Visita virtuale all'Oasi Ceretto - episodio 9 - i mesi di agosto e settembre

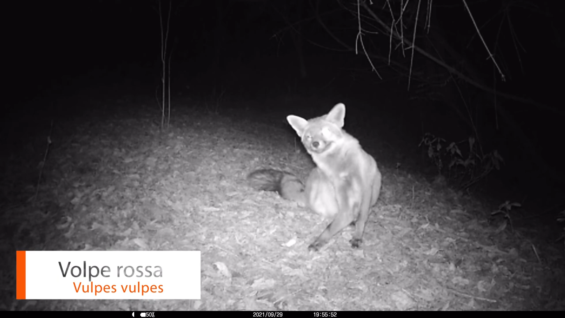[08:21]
Durante i mesi invernali dell'anno scorso ho iniziato quasi per gioco un'attività di fototrappolaggio qui al Ceretto
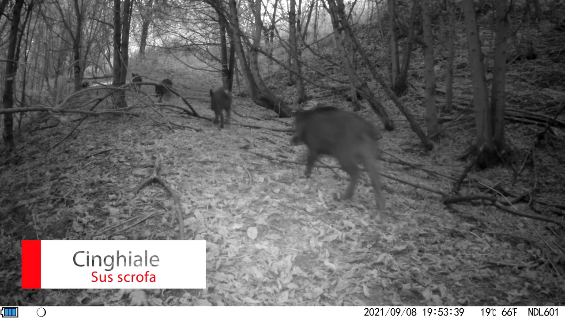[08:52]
fra gli animali notturni osservati attraverso questi strumenti uno in particolare ha attirato la mia attenzione e si tratta della
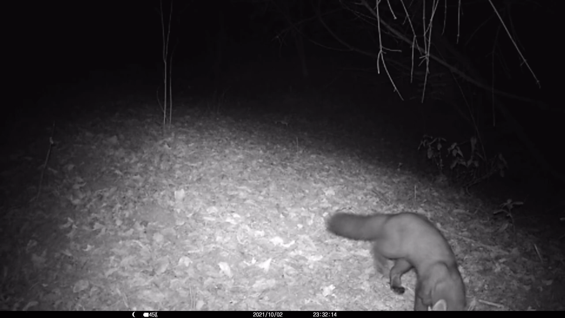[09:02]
martora non immaginavo sinceramente di trovare una
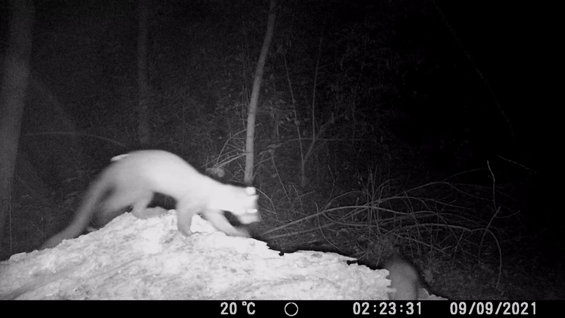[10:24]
quest'animale è prevalentemente notturno come abitudini quindi aver avuto anche
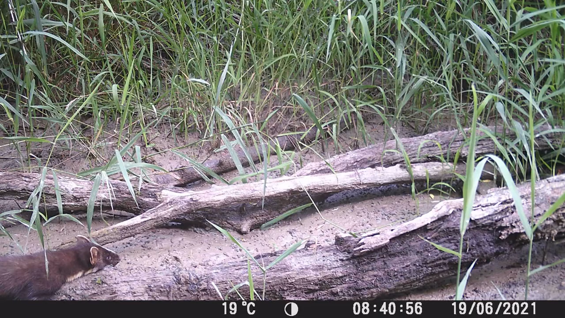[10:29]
la fortuna di effettuare riprese diurne è un dato quasi eccezionale
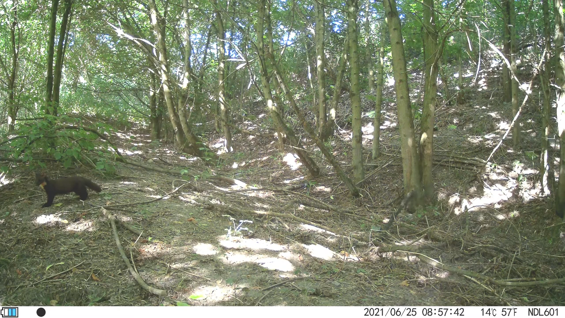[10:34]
la martora si riproduce una volta all'anno e gli accoppiamenti avvengono nel cuore dell'estate ad eccezione dei periodi riproduttivi le martore sono
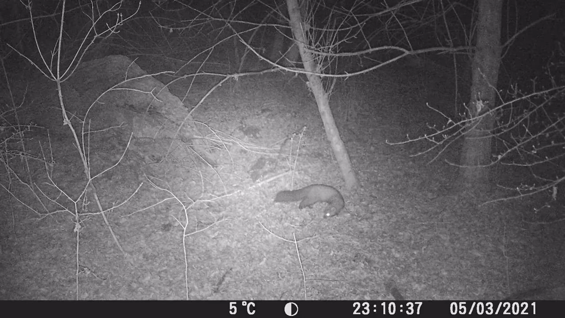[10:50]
animali solitari e estremamente territoriali quindi sia maschi sia femmine difendono il loro territorio dagli altri consimili e infine dobbiamo sfatare una credenza popolare che dipinge sia la martora sia la faina come feroci e sanguinari assassini ovvero che questi animali dopo aver assalito la preda ne recidano subito le carotidi per bere il sangue questa ovviamente è una credenza del tutto errata
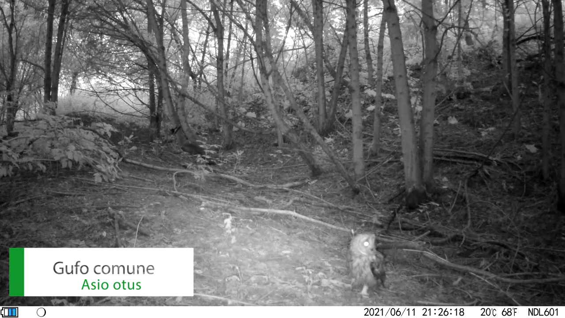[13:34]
e concludo con quelle che per me sono state forse le osservazioni più emozionanti insieme a quelle delle martole mi riferisco a un bellissimo gufo comune che ha
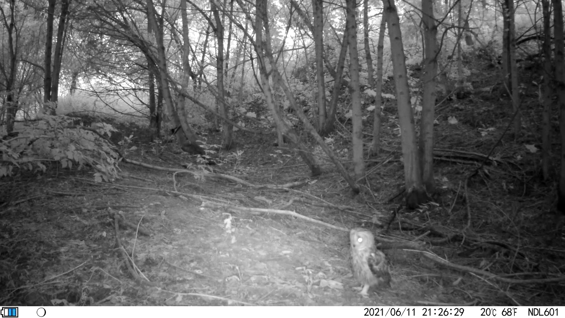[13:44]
sostato per alcuni istanti davanti a una fototrappola e ha ben due riprese di un altro bellissimo
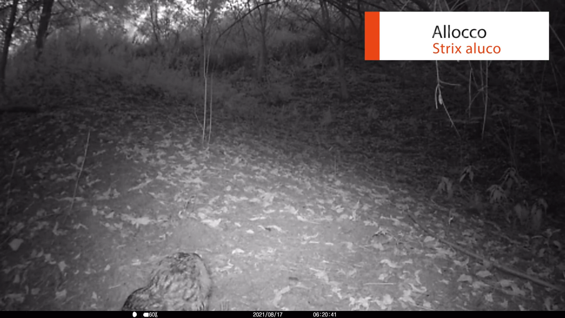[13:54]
rapace notturno ovvero l'allocco un animale in realtà piuttosto comune lungo i boschi del po' e nei boschi del ceretto ma che per ovvie ragioni è molto difficile scorgere
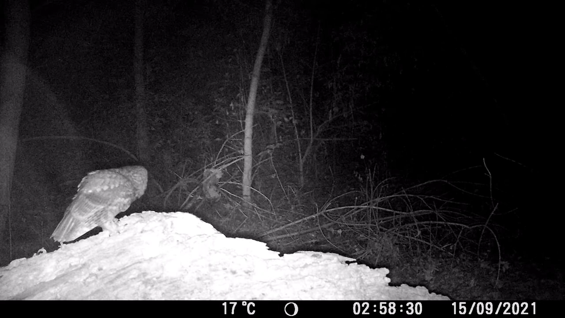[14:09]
durante le nostre escursioni essendo un animale tipicamente notturno con questo è tutto vi ringrazio per la visione alla prossima